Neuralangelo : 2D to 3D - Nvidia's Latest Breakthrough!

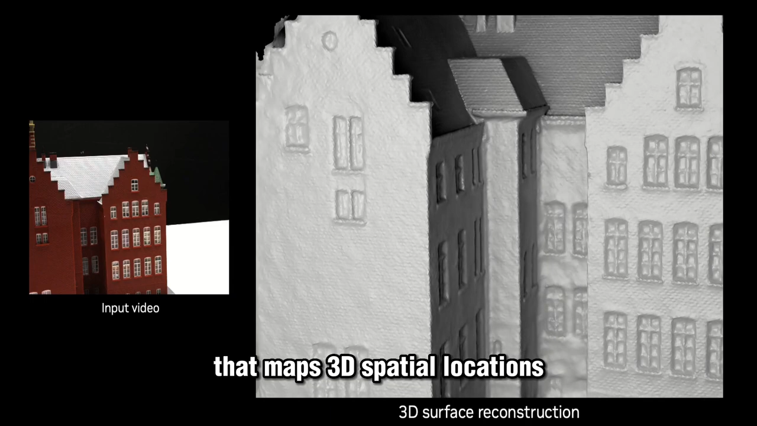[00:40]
so any 3D space will be broken down to many points in space.
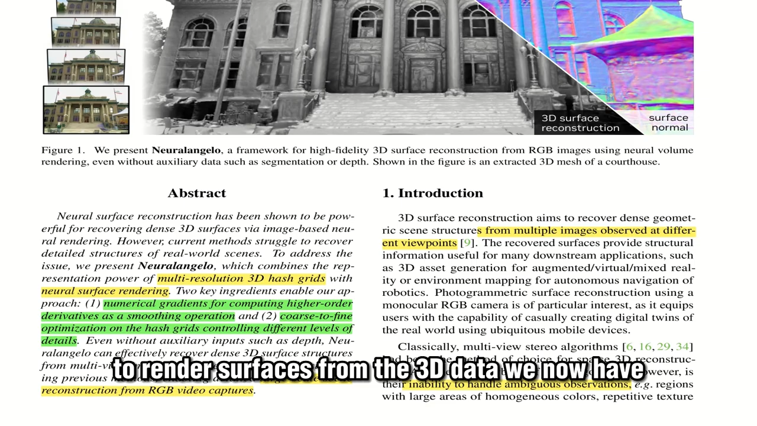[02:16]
So it takes in the 3D information and generates an image of the object from a specific viewpoint.